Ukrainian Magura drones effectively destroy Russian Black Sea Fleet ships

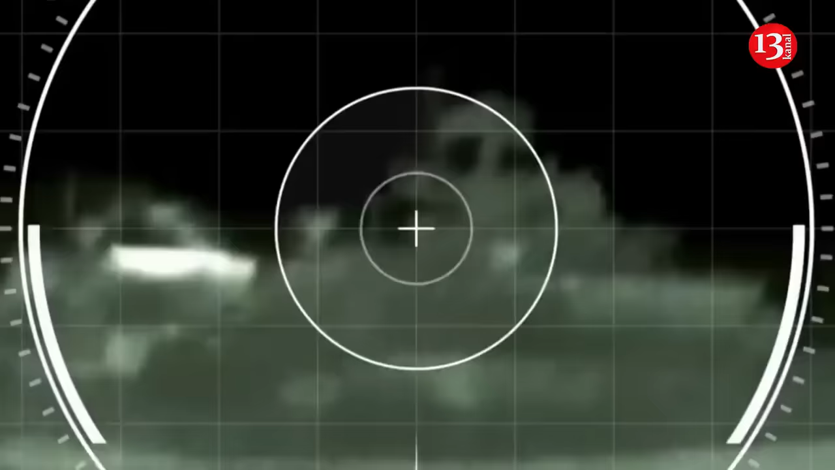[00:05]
Ukrainian Magura drones effectively destroy Russian Black Sea Fleet ships.
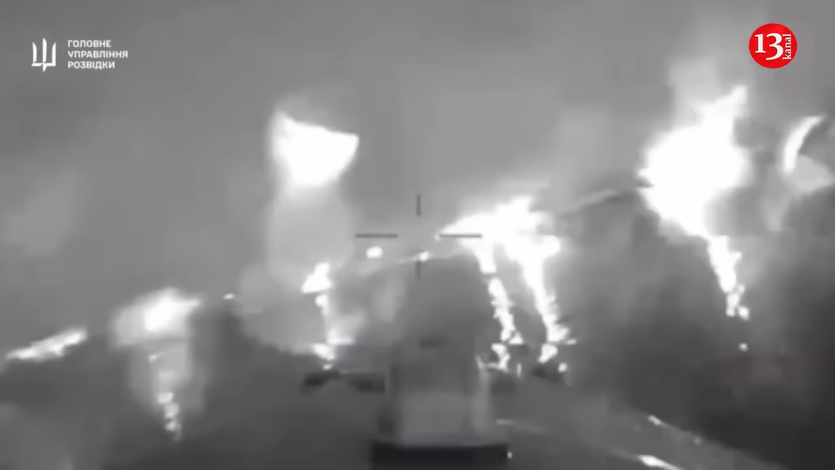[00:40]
Already this year, Magura sent a number of Russian ships to the bottom, not only struck, but also destroyed.
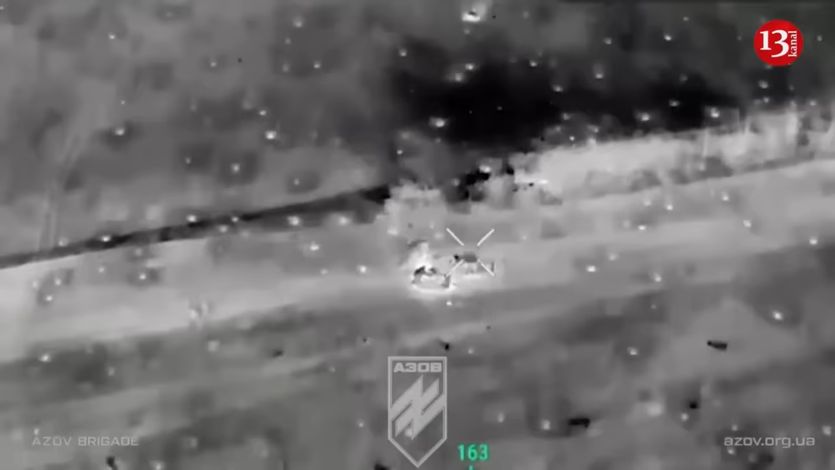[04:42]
On the night of April the 3rd, scouts crept up to the tank to inspect it.
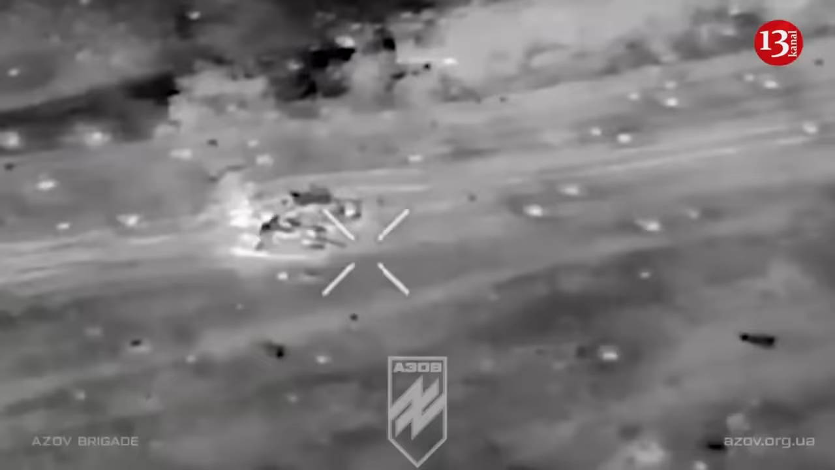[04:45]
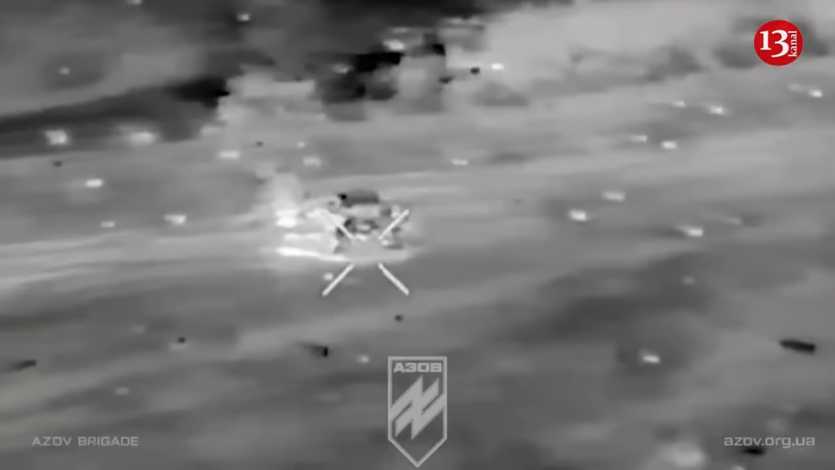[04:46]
They found him entangled in barbed wire on an unexploded anti-tank mine.
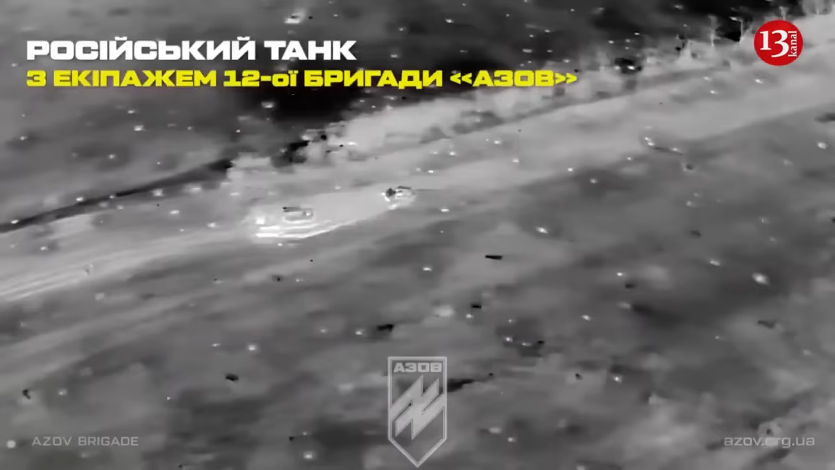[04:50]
The tank was unloaded because the crew escaped without first turning off the fire control system.
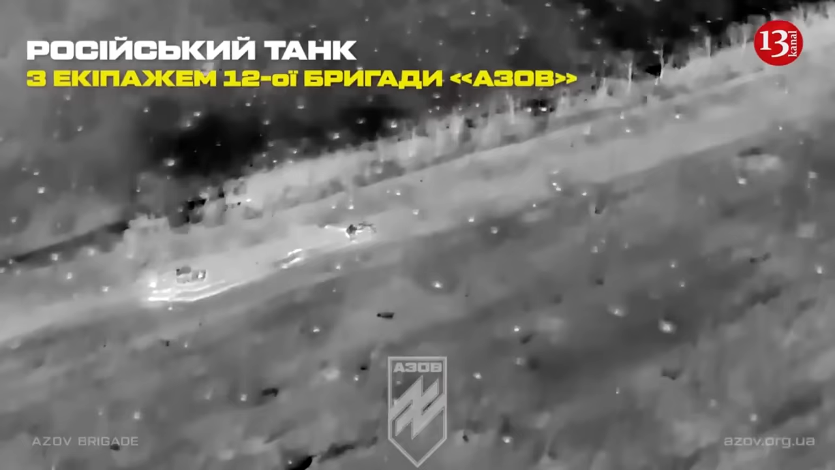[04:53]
On the night of April the 4th, the brigade decided to act and steal the tank.
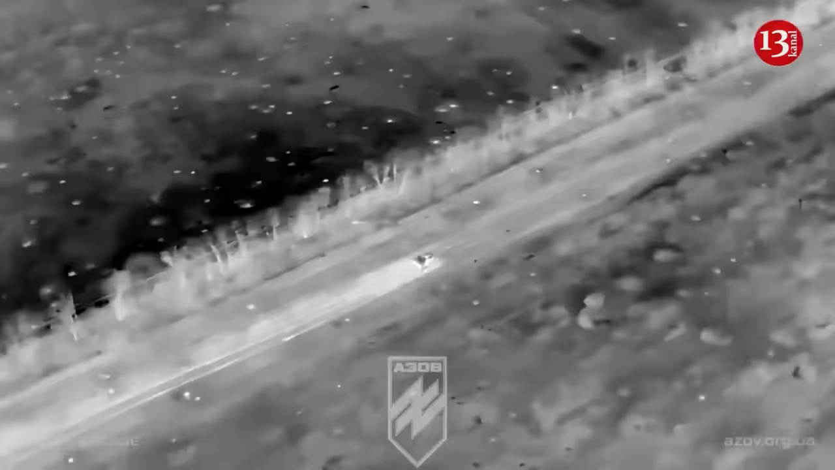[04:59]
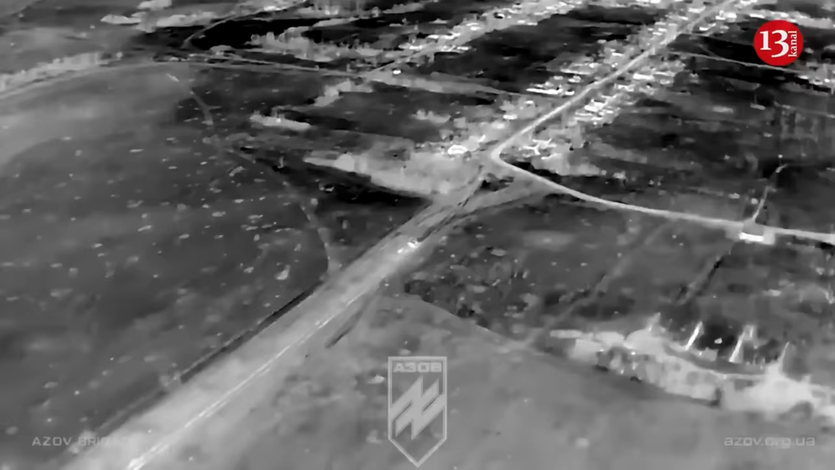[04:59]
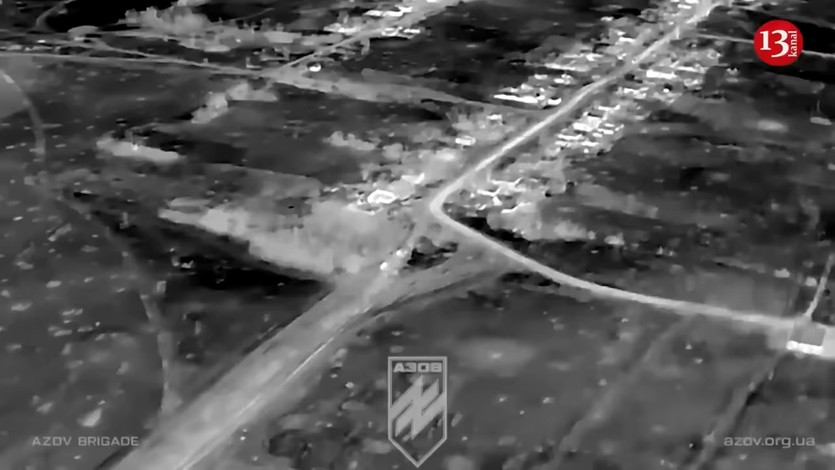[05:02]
The bomb squad and tank crew quietly returned to the T-72 to clear any live explosives,